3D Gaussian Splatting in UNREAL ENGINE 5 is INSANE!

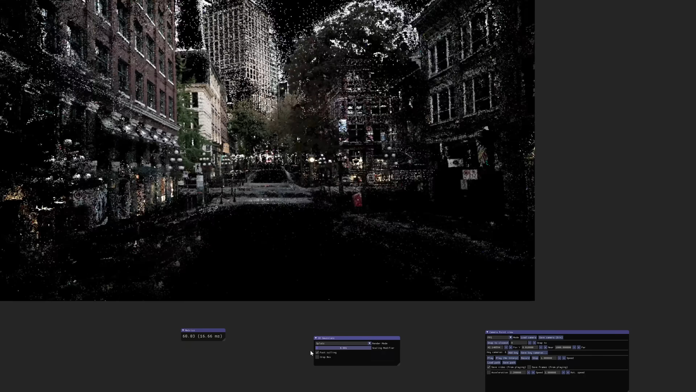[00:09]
Well, the default use case at the moment is just a 3D scene in a viewer, and you can't really do much with that.
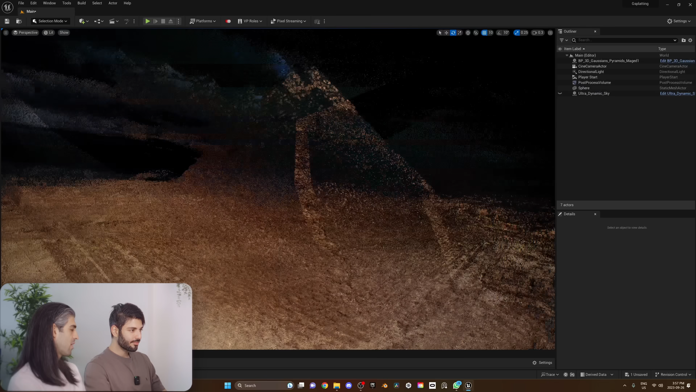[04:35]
When I was reading the paper, it was saying in every single render, there are one to five million Gaussians, right?
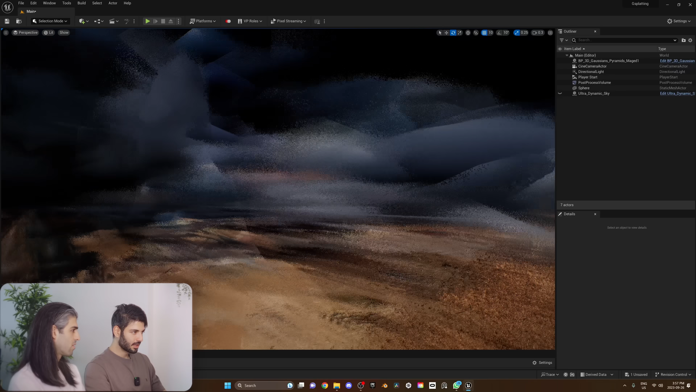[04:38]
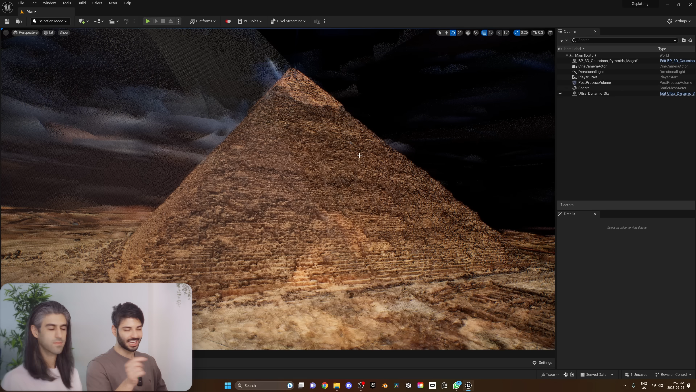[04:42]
Imagine if Kenji actually adds in a paintbrush tool that you can use to remove the Gaussians you don't need. Oh, then you can clean up all these areas.
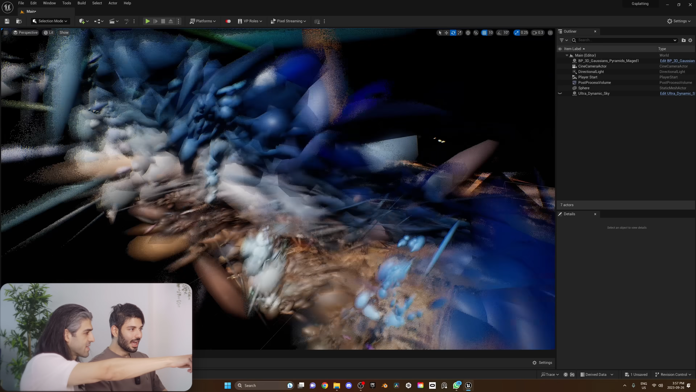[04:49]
All the mess. So the crop tool is there, and we're gonna show you that in a second. But imagine if you just wanna go ahead and hand paint these specific
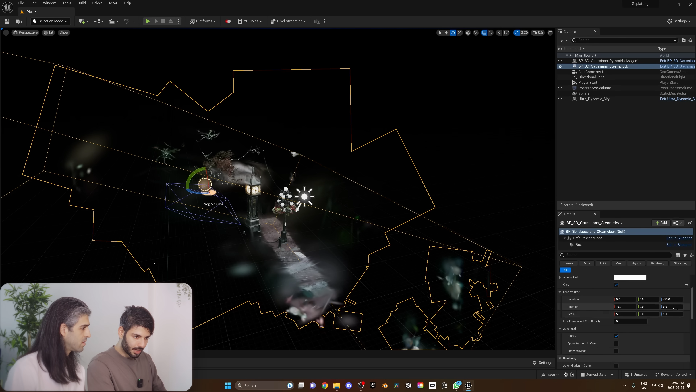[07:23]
I'm going to bring the scale up so I capture more.
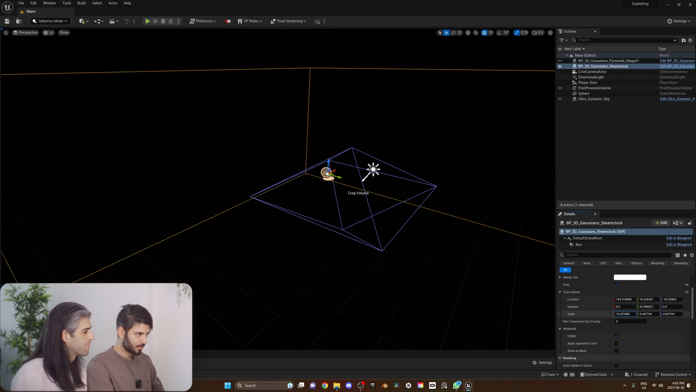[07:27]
Yes. You want to see this side. Yes.
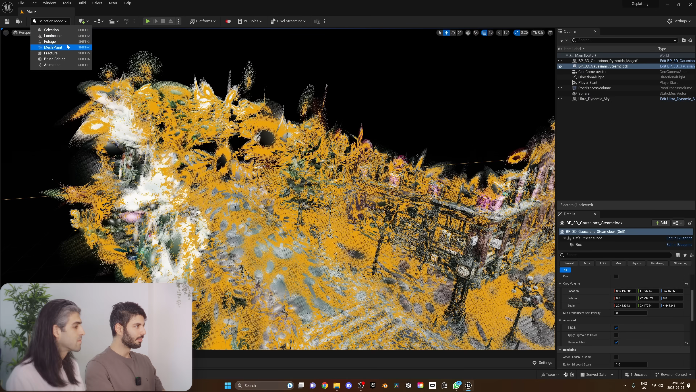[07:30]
But imagine if you could just go ahead and paint it off.
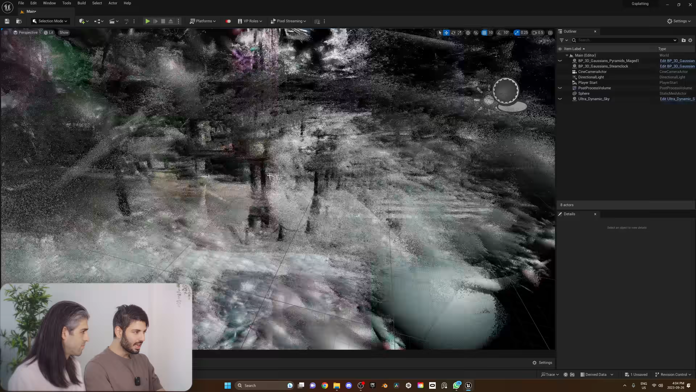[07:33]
Even in the middle of the scene, even right here, you have some ellipsoids, which you don't need.
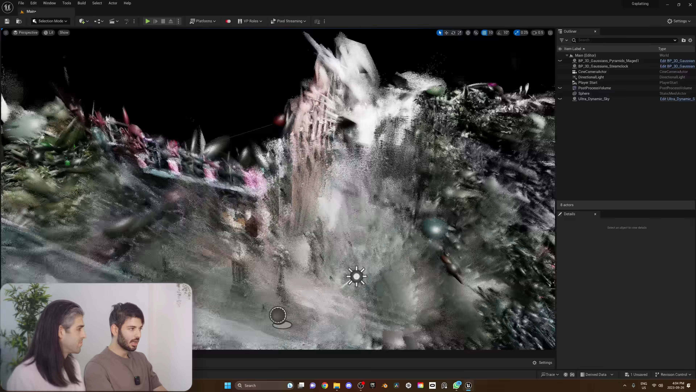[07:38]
Luckily, they don't show right now as you're looking at it.
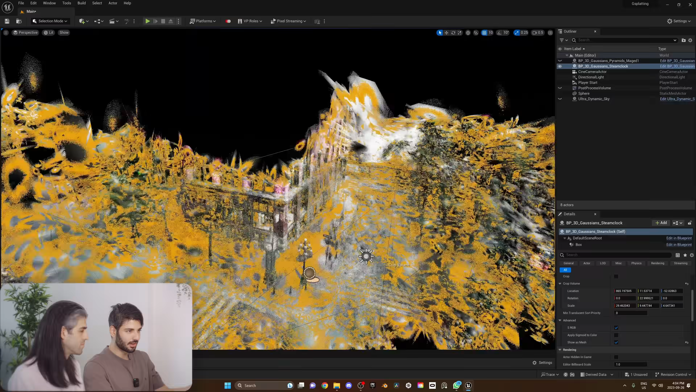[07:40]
But, you know, they could become a problem.